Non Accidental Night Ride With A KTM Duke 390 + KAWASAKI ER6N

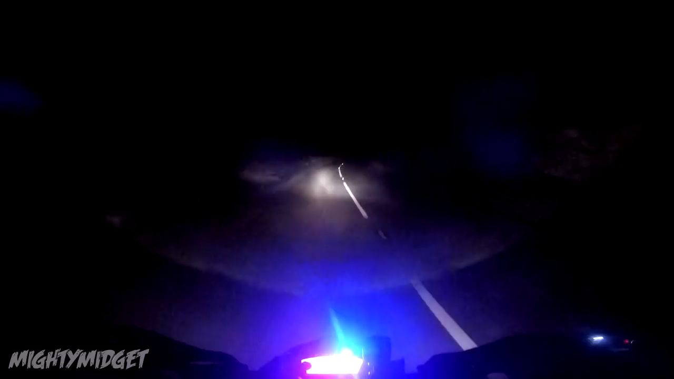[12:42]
You can only see so far. Look, my fucking high beams are amazing on this bike. Yeah, you can only see so far. And it's okay with the corners, but